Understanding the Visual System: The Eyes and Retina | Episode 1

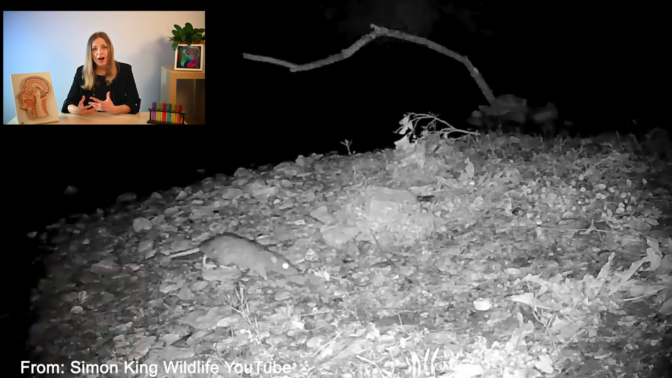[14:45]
RGCs are exceptionally good at spotting moving objects. Think about it.
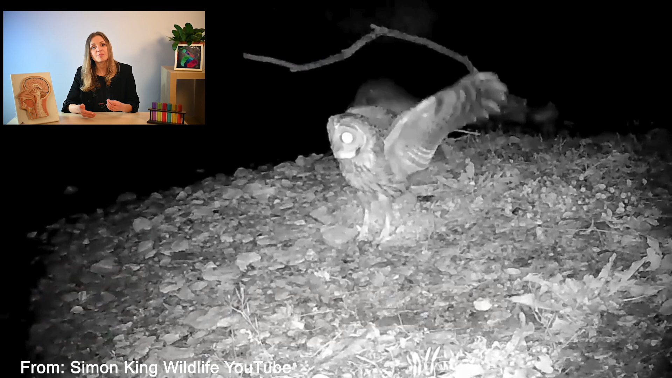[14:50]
For a little mouse, being able to quickly detect a potential predator, like an owl swooping down, is a matter of survival. So this information has to be analyzed very quickly and early in the visual processing.
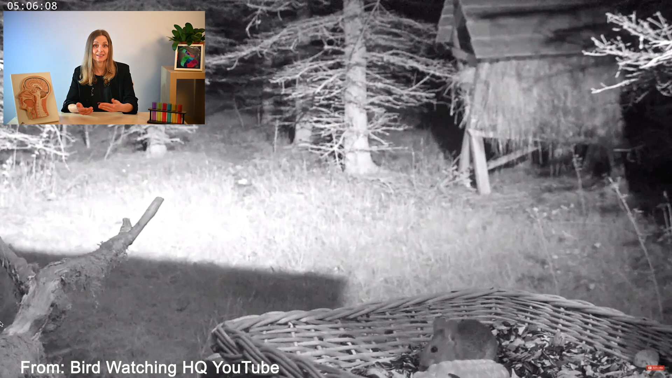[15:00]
And it's not just the mouse, even the owl itself relies on this feature to locate its prey. When there is a moving object in view,
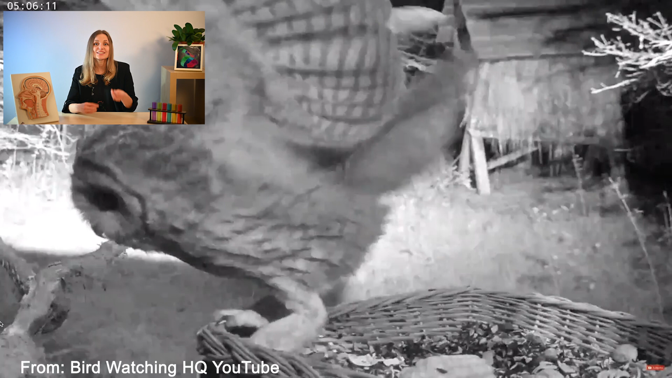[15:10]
it sets off a party among the ganglion cells near the edges of that object's image. They get super excited, the outline of the object becomes super important for us to figure out its shape and identify what it is.